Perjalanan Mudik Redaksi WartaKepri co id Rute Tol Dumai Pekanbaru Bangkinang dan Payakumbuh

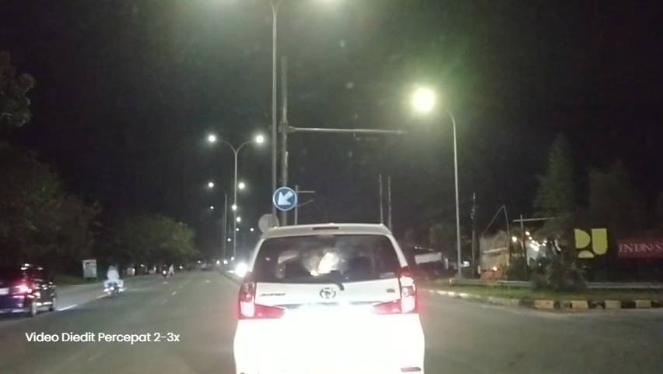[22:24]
Setengah jamnya beda ya? Hah? Beda setengah jam. Tapi jalan kayak 2 di juga? Enggak. Habis itu aja. Langsung jadi jempit ya? Iya. Pus.
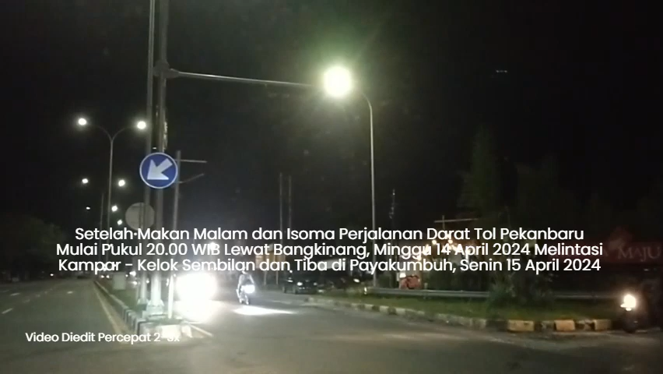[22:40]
Masuk. Nah, jalan tol pakai baru Bang Kinang. Nah. Ini merah depan, merah belakang? Sama, Mas. Tetap dari awal. Merah. Sudah kurang gunakan jalur kiri. Iya. Oke, kecepatan Anda diawasi oleh CCTV. Oke. Ini aja.
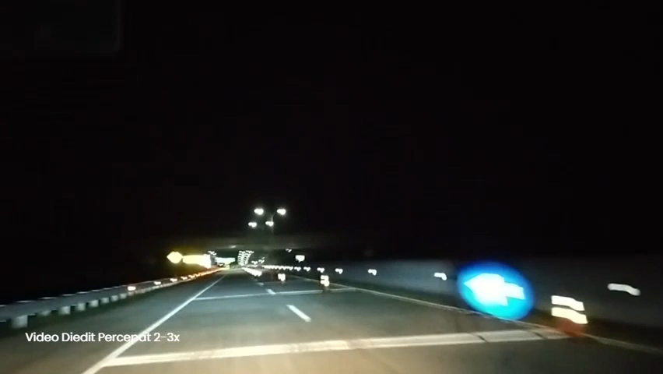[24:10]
Kita masuk di Pak Kinang. Ini gimana dong?
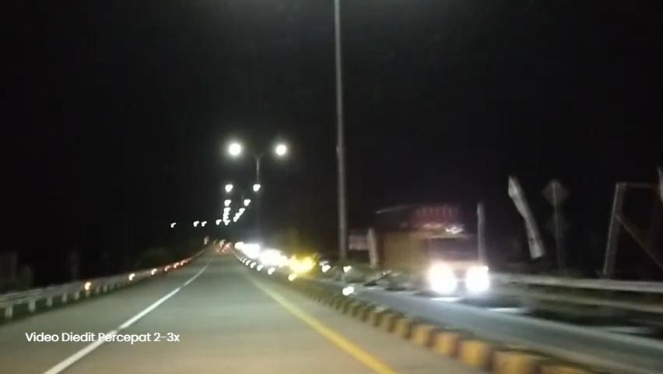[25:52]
Tol masuk jalan kampung lagi. Jalan pertapaan. Pertapaan. Langit. Lumayan lah. Aku berhenti pula dia.
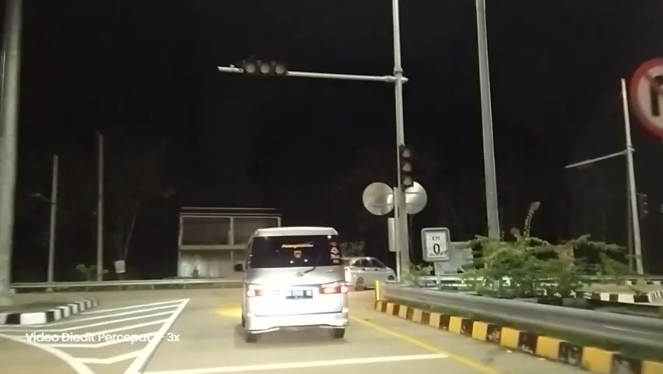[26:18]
Oh, padat sekali mobil depan tu.
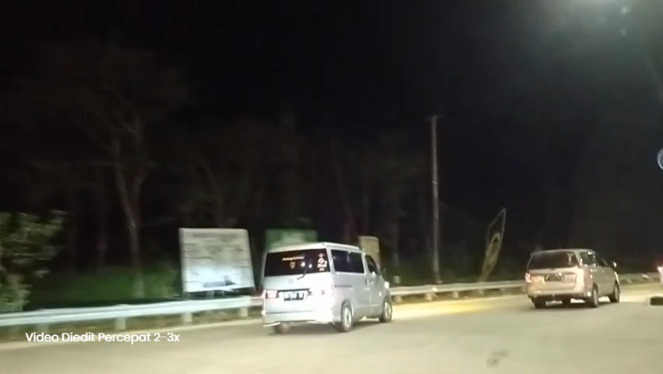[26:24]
Ini jalan kampung ni? Ya, tak apa. Masa kami ni?
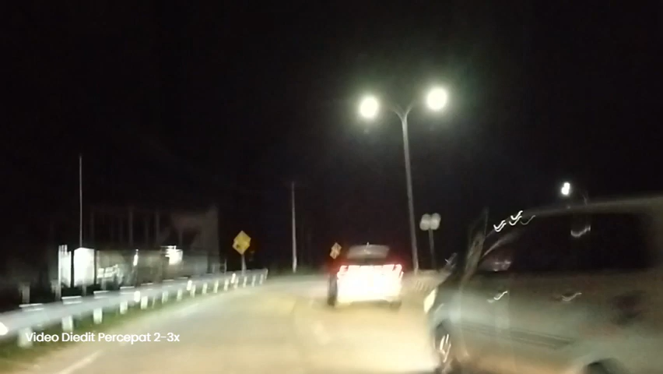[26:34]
Oh, tu apa? Ini apa? Itu apa? Mereka boleh jalan ke kampung.
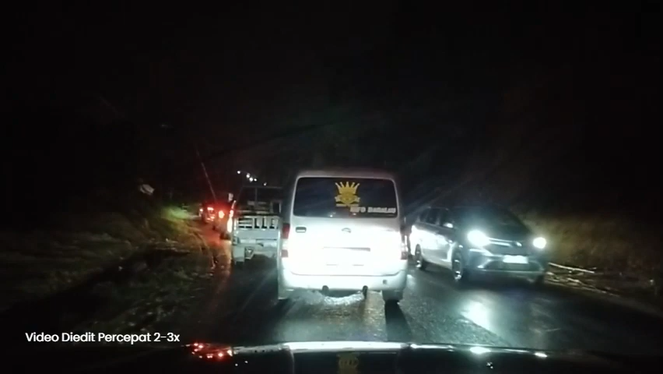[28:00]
Nah, ini ada tebing, bekas longsor beberapa waktu lalu longsor ya. Nah, sekarang posisinya kita berhenti pula di sini. Astagfirullah. Semoga aman ya. Ini posisi hampir 1 jam pada merayap.
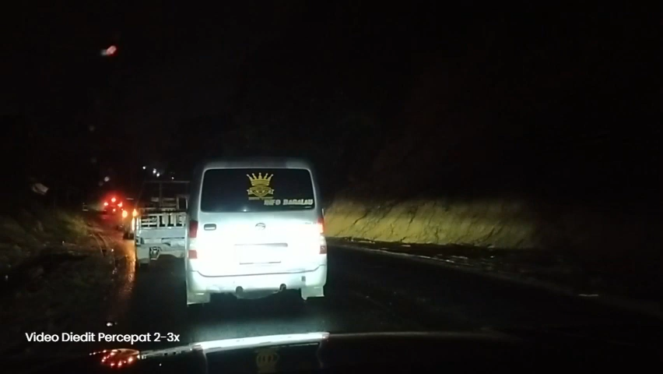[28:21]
Jalan ya, lambat berhenti. Sepertinya ada pekerjaan beberapa, kalau dilihat Google Map tadi ada beberapa pekerjaan ya. Jadi one in one out nih, mungkin dari sana masuk separuh 5, sini masuk 5. Jadi dibagi-bagi. Wow. Oh, ini longsornya ya. Sedikit lagi nih, semoga aja safety dah ya. Wow.